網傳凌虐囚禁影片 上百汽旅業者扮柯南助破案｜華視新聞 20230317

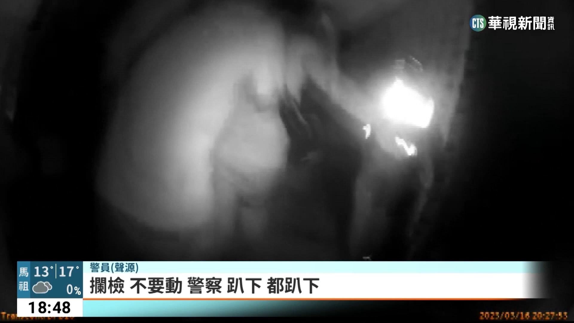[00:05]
入室警力踹门攻坚，拿着手电筒仔细查看房间里面的人，乖乖配合，不敢乱动。